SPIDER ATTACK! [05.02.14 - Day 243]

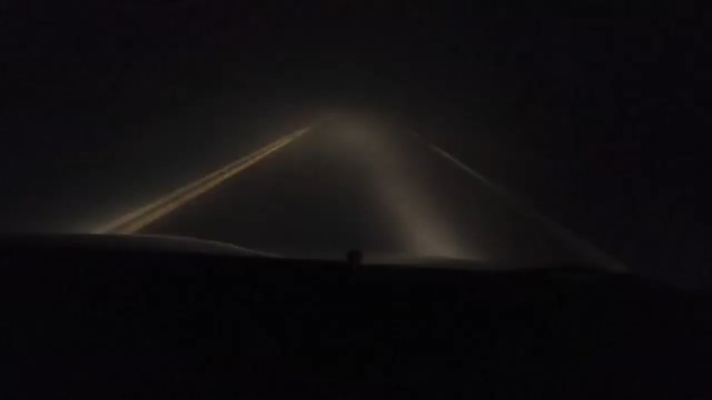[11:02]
So, it's like... Follow me, sorry for the swearing, you might have to go. Or I'll just leave it in. Look at that! And I don't even know where I'm going! I haven't driven this way... Just keep on driving I straight! ...since I took my cat to the vet. I'm literally driving 60 in a freaking 9... Now, no, this is 100! I am. Well, or is this 100 or a 90? I don't even know where... I'm not even going to be able to see the turn. Yeah, like, I have an idea of where it is, but I don't even know.
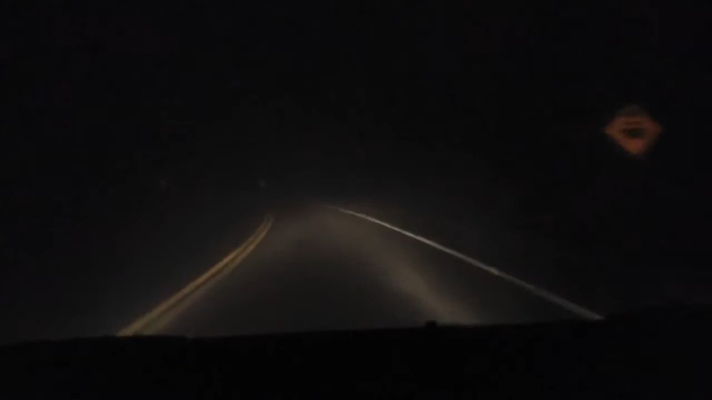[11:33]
Oh, okay, those lights. Okay, the fog is kind of lifting a little bit. Are we by that, like... Wait, is the road here somewhere? Those light. Oh, it's very close. We're almost there. Just, like, it's the next turn from this one. It's I right. can't even see the turn. Yeah, this is bad. This is really scary, guys. I don't see a road. Just, you see those things though? That's where the turn is. It's turning with it. Those little, like, is it turning? Like a race car turn. It's bad. See those?